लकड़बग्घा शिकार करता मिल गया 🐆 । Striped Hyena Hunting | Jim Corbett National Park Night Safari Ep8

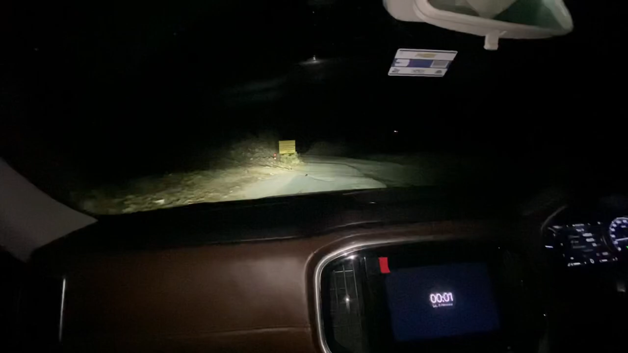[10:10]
यहां पर बाग मिला है भाई यह
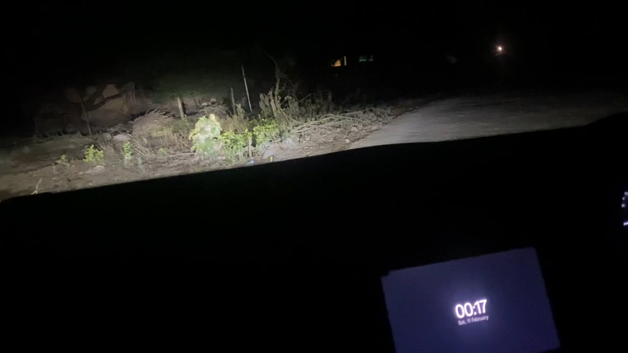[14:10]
हर चोटी चीज पर अलगता है कि किसे ने की जी चीज की आखे हो रोड क्रोस कर रहे हैं भाई साब अराम से अराम से सर